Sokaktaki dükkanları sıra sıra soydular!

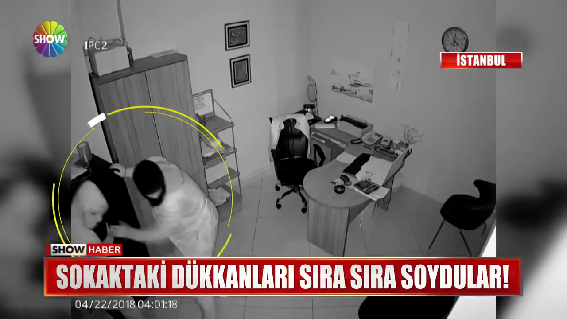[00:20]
Alarm çalınca hedeflerinin kasayı bırakmak zorunda kaldılar. Ama bu hırsızlar sokağa adeta dadandılar.